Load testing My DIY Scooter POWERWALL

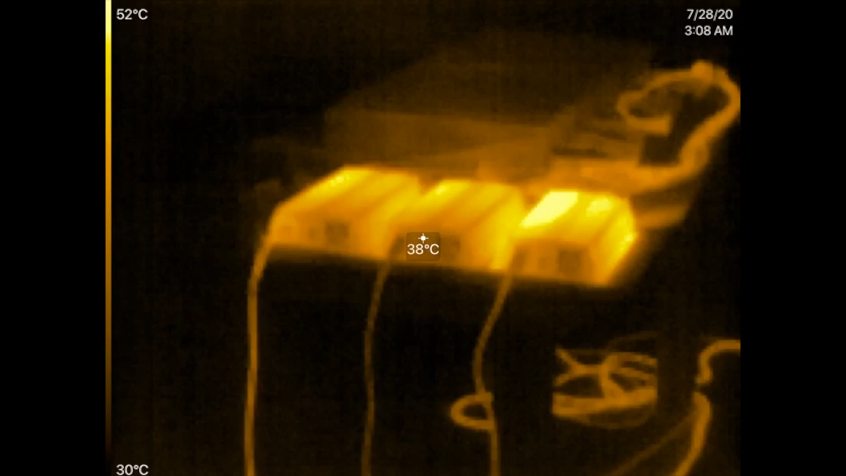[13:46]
On screen: spot 38°C, scale top 52°C, scale bottom 30°C
We're at several, I don't know, 10 minutes, 15 minutes after the test started.
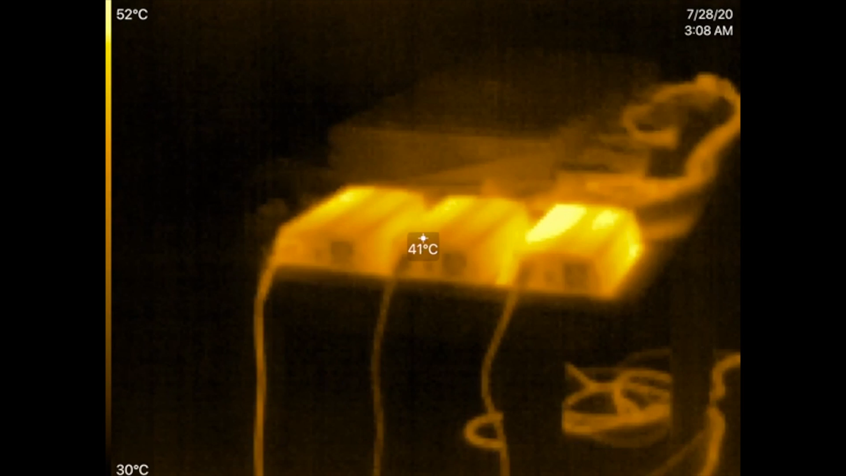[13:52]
On screen: spot 41°C, scale top 52°C, scale bottom 30°C
These inverters are hot because they're, I mean,
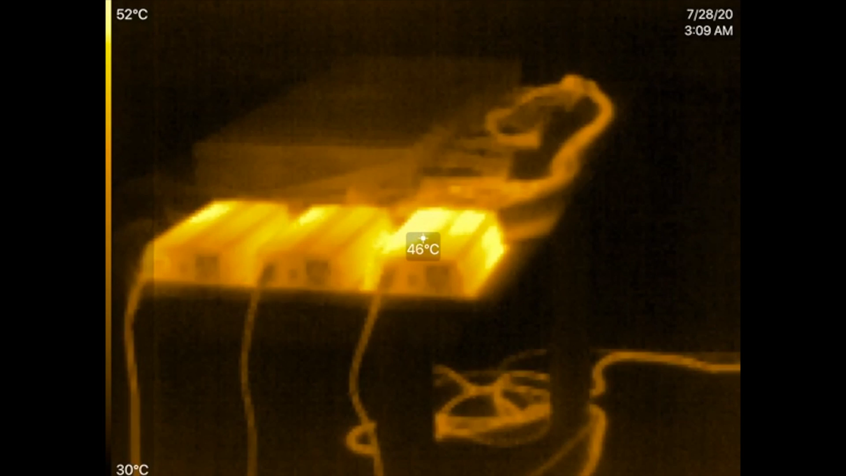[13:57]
On screen: spot 46°C, scale top 52°C, scale bottom 30°C
they're working at their max 1,000 watts, right? 3.3 kilowatt right now.
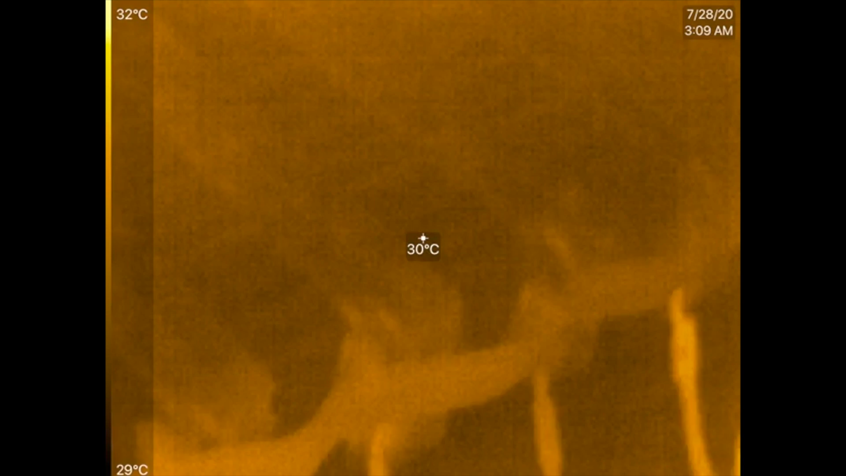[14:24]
On screen: spot 30°C, scale top 32°C, scale bottom 29°C
all the cells are at 4.03 around there. And here we go.
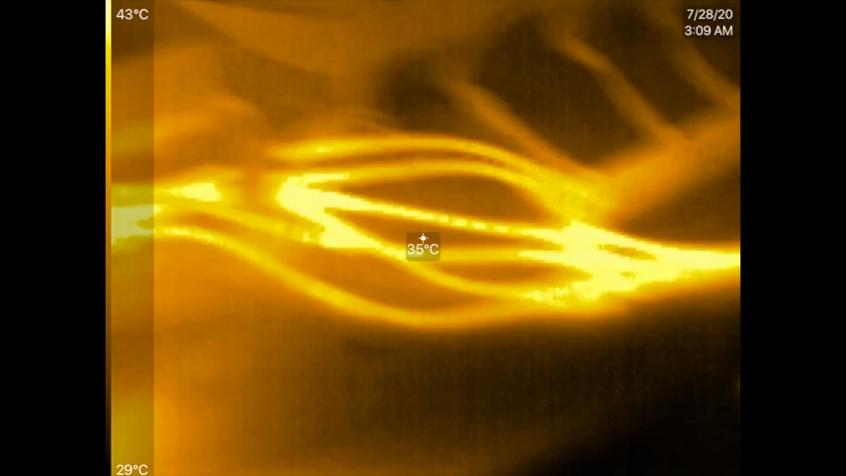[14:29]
On screen: spot 35°C, scale top 43°C, scale bottom 29°C
The thing that I was worried about was these, right?
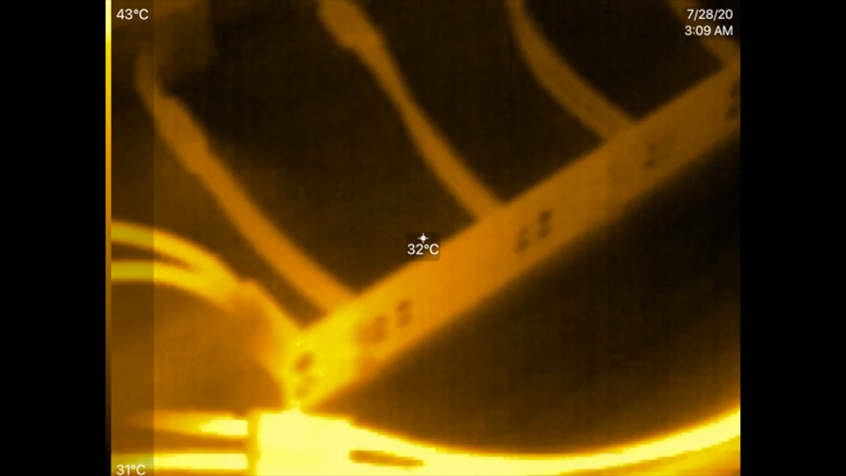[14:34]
On screen: spot 32°C, scale top 43°C, scale bottom 31°C
Because these are, these are PCBs.
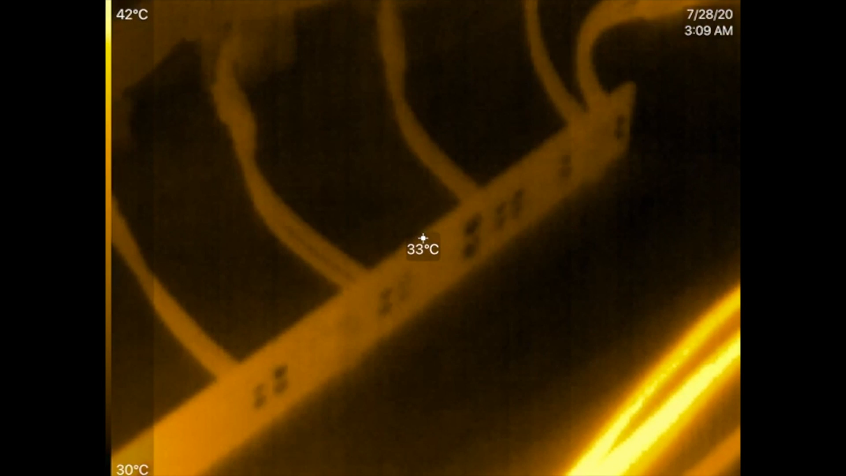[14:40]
On screen: spot 33°C, scale top 42°C, scale bottom 30°C
And we're trying to run, we're running 82 amps right now through them. So, I think I want to run 120 amps through them.
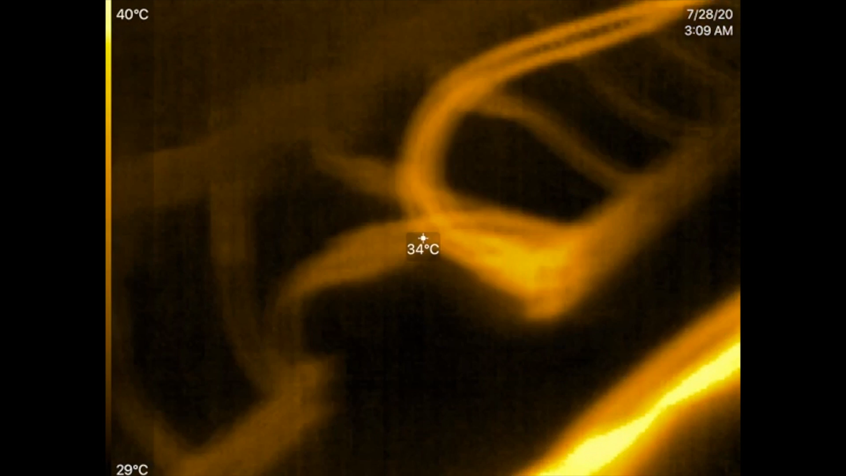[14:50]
On screen: spot 34°C, scale top 40°C, scale bottom 29°C
And so, that is the thing that kind of worries me seeing how hot they're going to run.
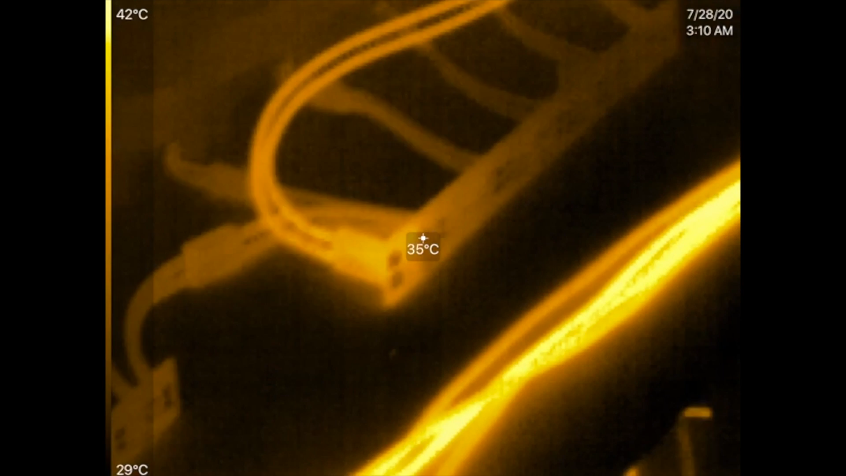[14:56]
On screen: spot 35°C, scale top 42°C, scale bottom 29°C
It doesn't seem like they're going to be a problem.
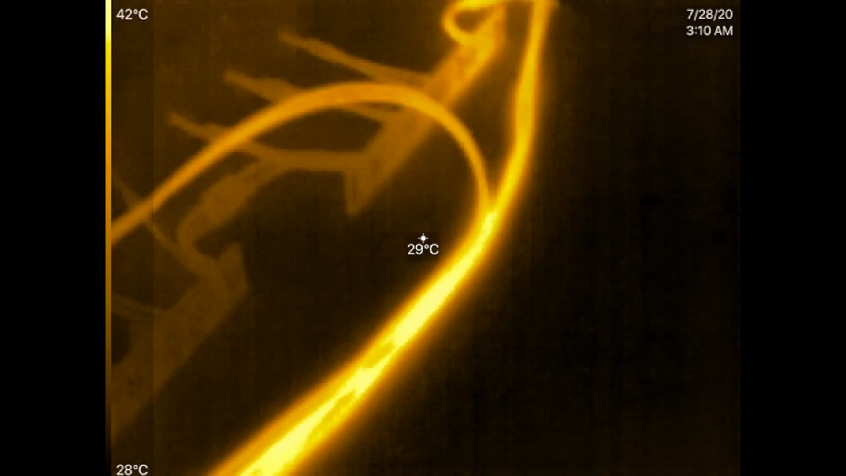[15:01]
On screen: spot 29°C, scale top 42°C, scale bottom 28°C
These are, you know, 40 degrees Celsius. That's nothing. That's, that's just, that's warm, right? Yeah, that's warm to the touch.
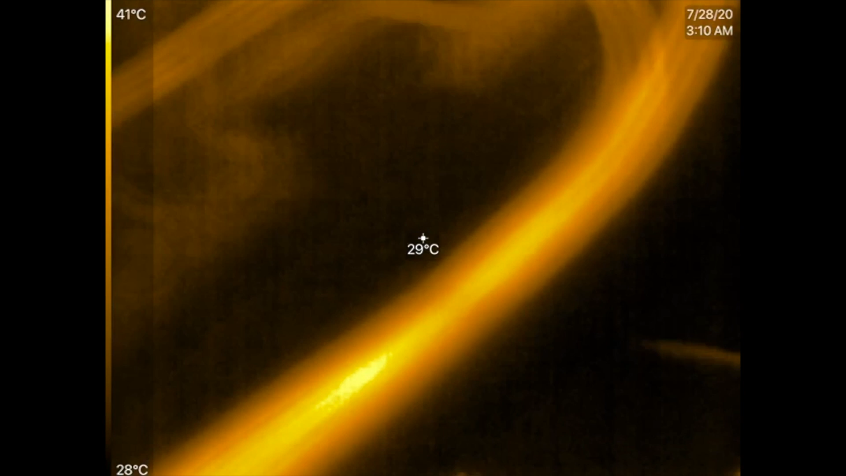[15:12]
On screen: spot 29°C, scale top 41°C, scale bottom 28°C
That's not really hot. It's nothing, nothing's gonna melt. This is fine. This is probably good up to like 150 degrees or something like that.
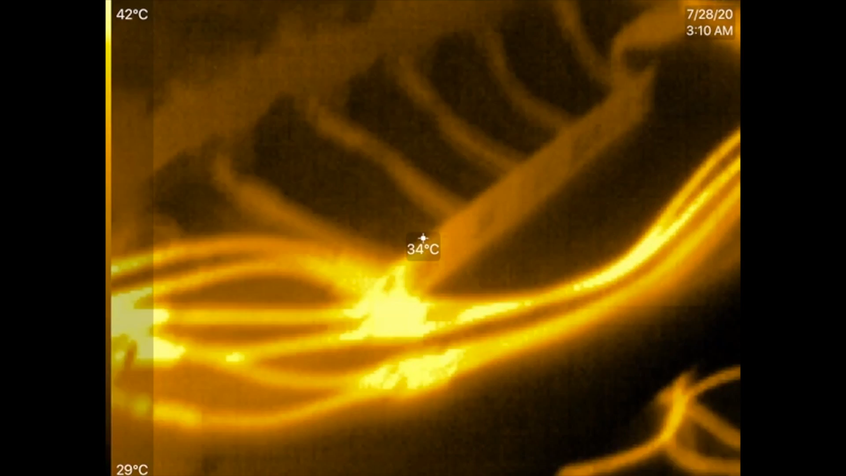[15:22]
On screen: spot 34°C, scale top 42°C, scale bottom 29°C
But it doesn't, doesn't seem like it is.
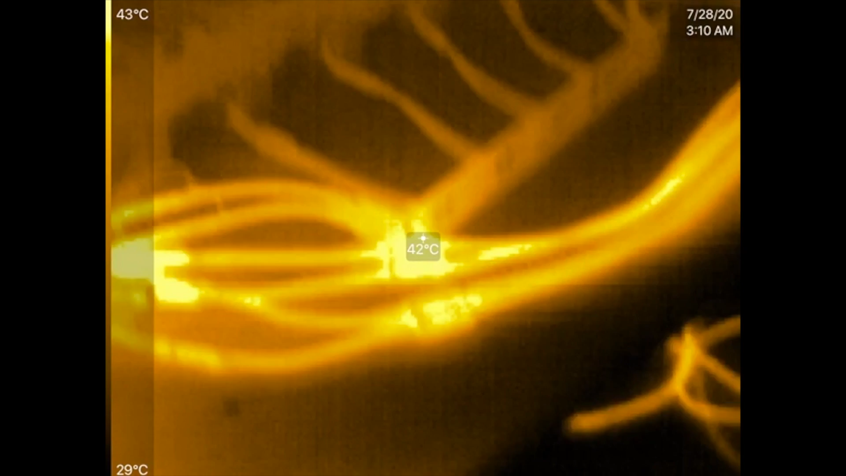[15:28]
On screen: spot 42°C, scale top 43°C, scale bottom 29°C
Right now, they're around 80 degrees, right? That's, that's, you know, a hot day here in California.
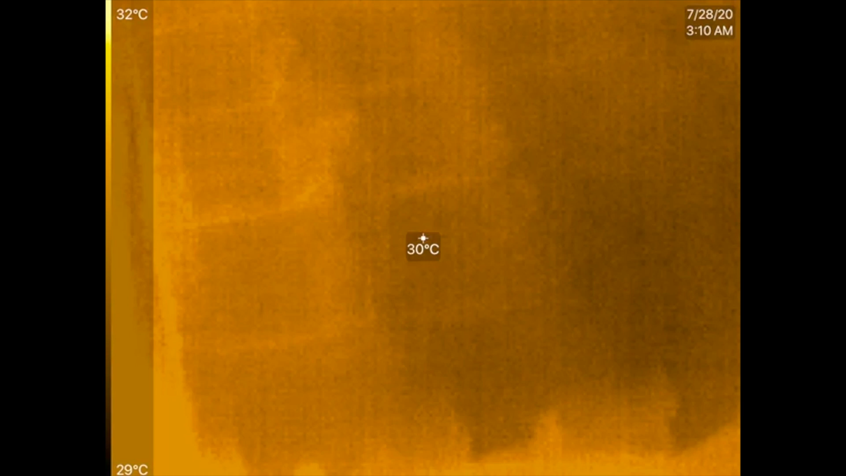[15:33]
On screen: spot 30°C, scale top 32°C, scale bottom 29°C
40 degrees. Yeah. That's, that's ambient temperature here. What are the, yeah, as opposed to these guys.
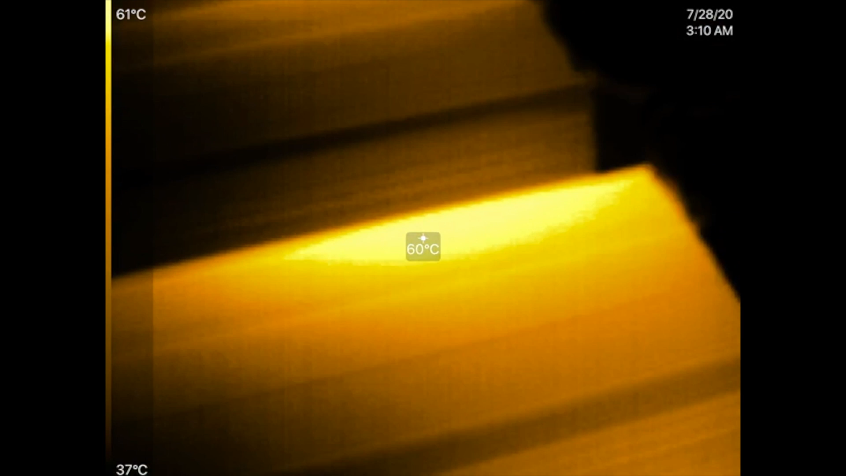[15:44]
On screen: spot 60°C, scale top 61°C, scale bottom 37°C
These are at 61 degrees Celsius, right? These are hot.
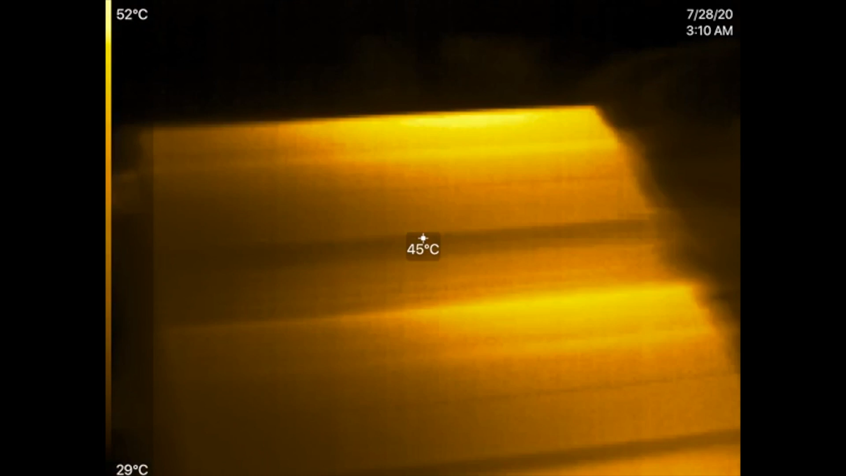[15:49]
On screen: spot 45°C, scale top 52°C, scale bottom 29°C
Is this one hotter than the other ones? Nah, they're all about the same, I think.
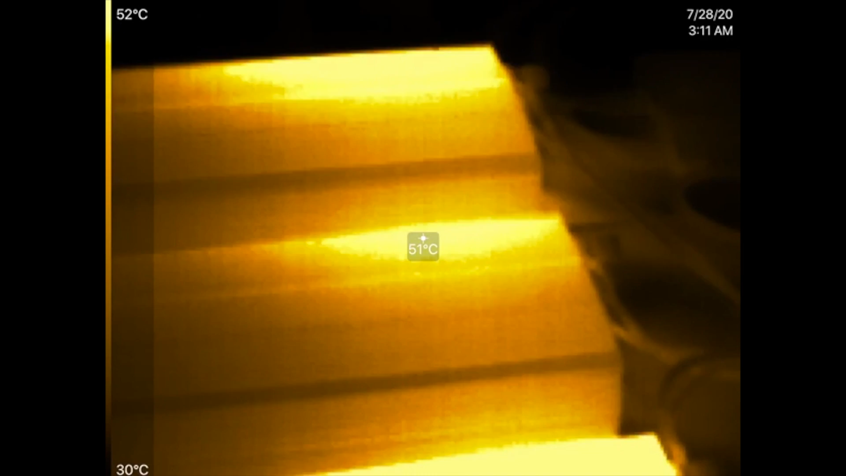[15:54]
On screen: spot 51°C, scale top 52°C, scale bottom 30°C
Yeah, I think, I think it'll be fine. I think we'll be able to run almost up to 200 amps through those, uh, DC, uh, power strips. That's what we call them.